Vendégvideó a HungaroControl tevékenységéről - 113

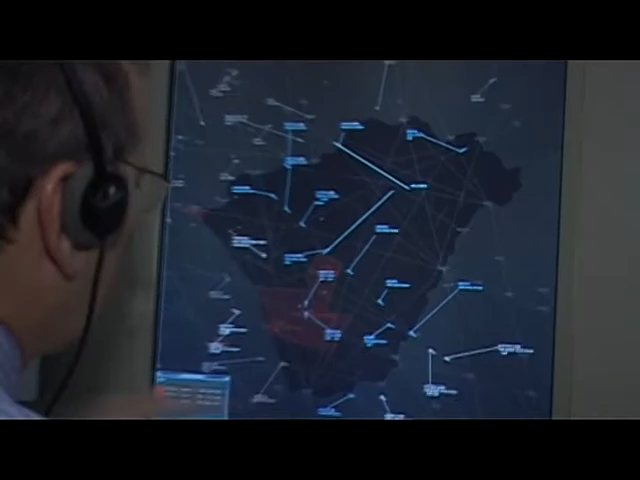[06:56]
mint az a Lufthansa is például, ezek a határ előtt szoktak általában bejelentkezni.
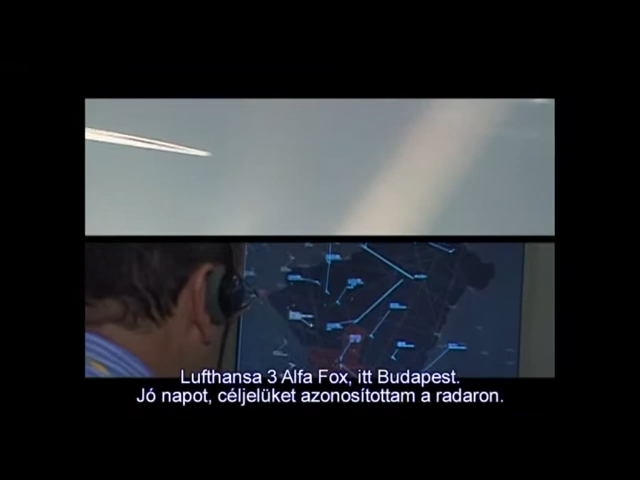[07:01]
Lufthansa 3, Alpha Fox, Budapest, good afternoon, rare contact, proceed dialect to Babox.
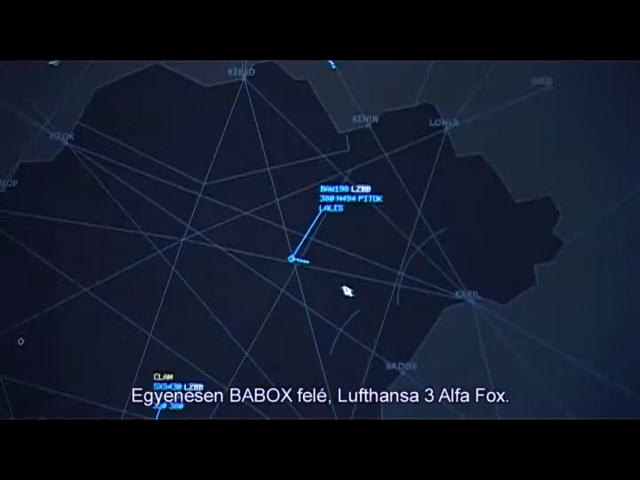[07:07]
A légiforgalmi irányítók egy olyan berendezést használnak, amin minden elektronikusan a rendelkezésünkre van bocsájtva.
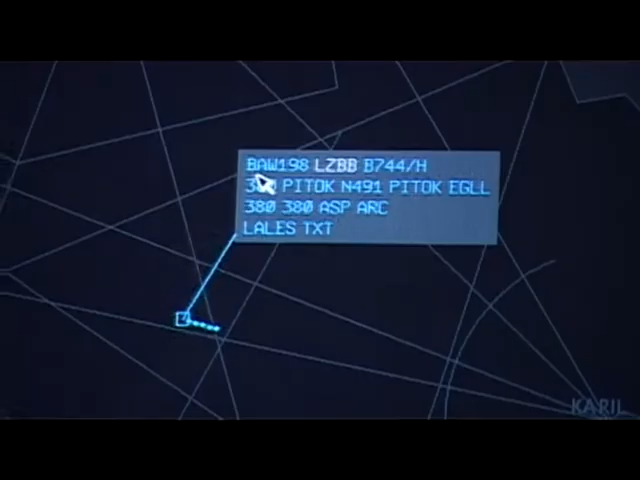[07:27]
A járatnak a hívójelet, tehát ez mondjuk a British Airways 198-as járata. Benne van, hogy milyen típus.
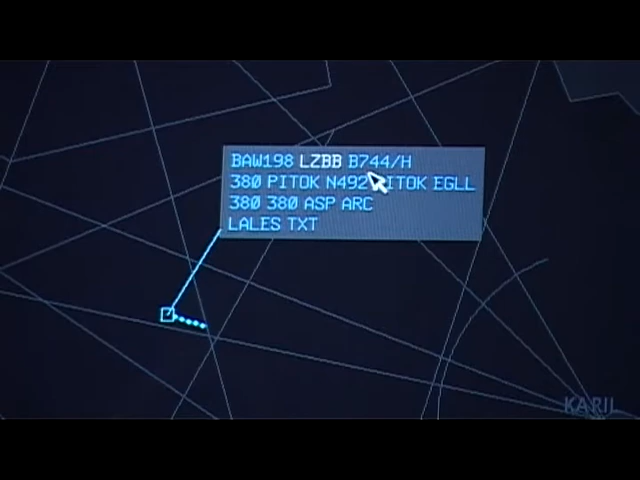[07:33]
Ez egy Boeing 747-es Jumbo.
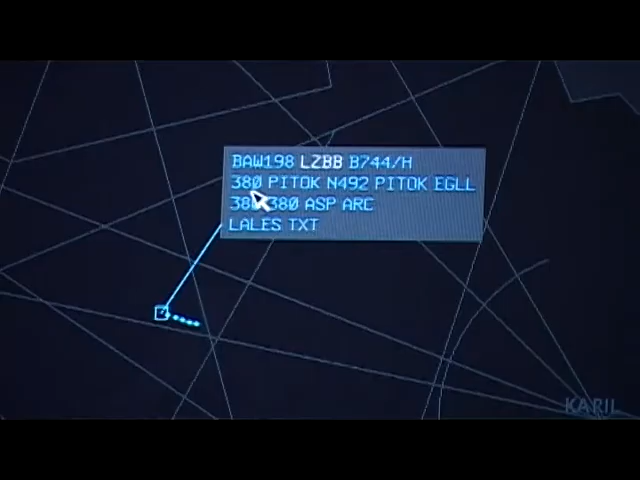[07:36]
Ott van, hogy mi az aktuális magasság, a 38 ezer láb, melyik az a pont, ahol elhagyja a magyar légteret, mi az a sebesség, ami a föld feletti sebessége a repülőnek.
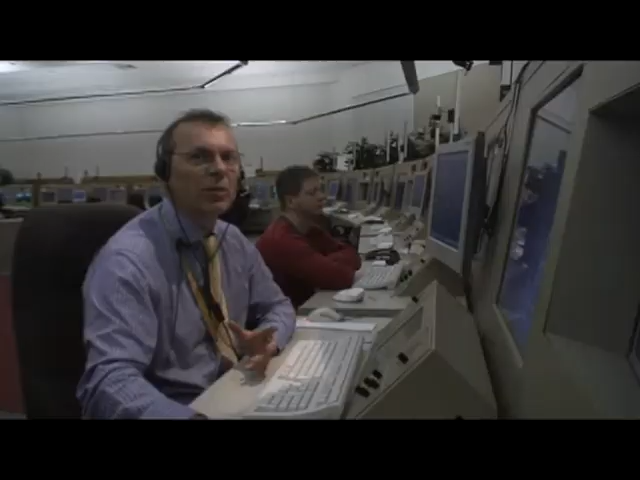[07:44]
Tehát mennyivel mozog a radarjel, milyen sebességgel mozog a radarjel.
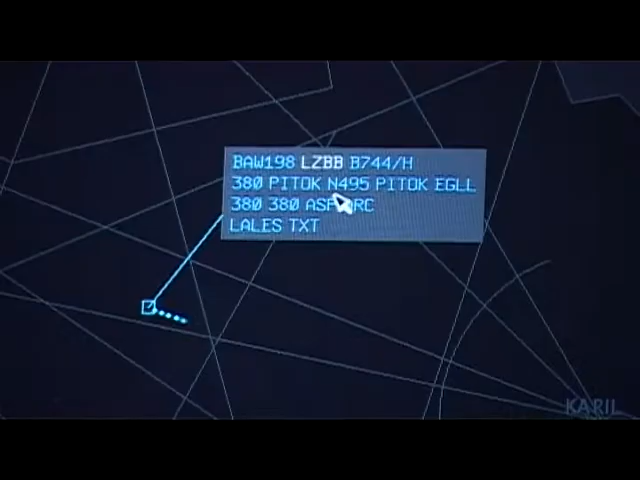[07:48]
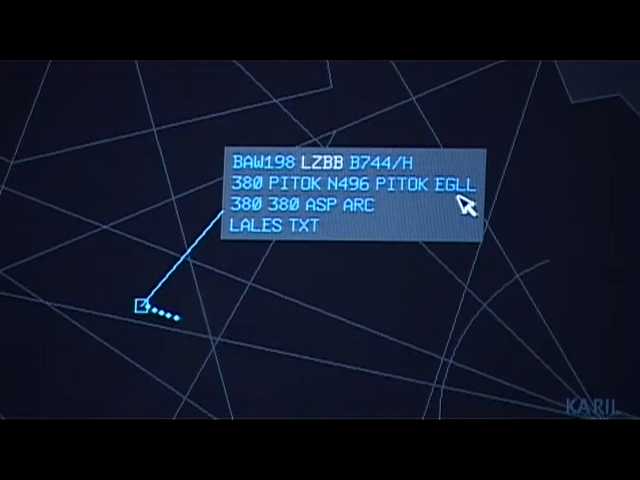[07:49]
Ott van benne, hogy mi a desztináció, hova repül, mi a célrepülőtér, ebben az esetben London Heathrow.
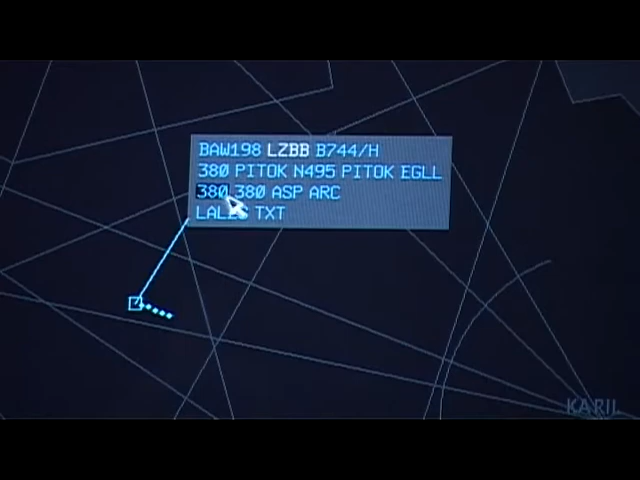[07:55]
Mi az a magasság, amit én engedélyeztem neki. Mi az a magasság, amiben a szomszédos ország várja ezt a repülőgépeket. És olyan egyedi információ is, mint amit például a szomszédos irányító egység,
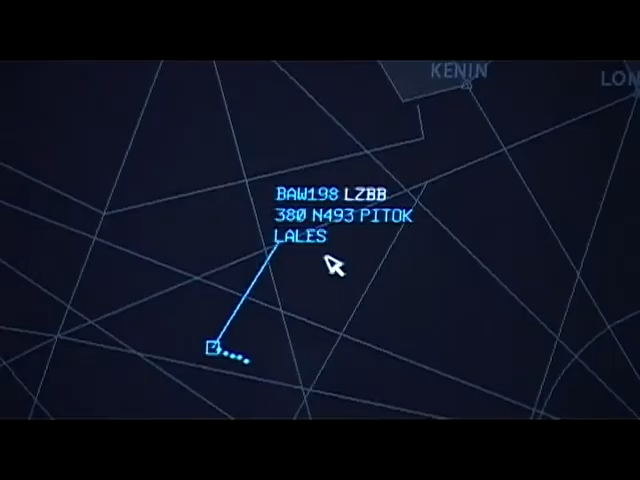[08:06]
tehát Pozsony elengedte ezt a repülőgépet egy olyan pontra, ami jelentős útvonalrövidítést eredményez.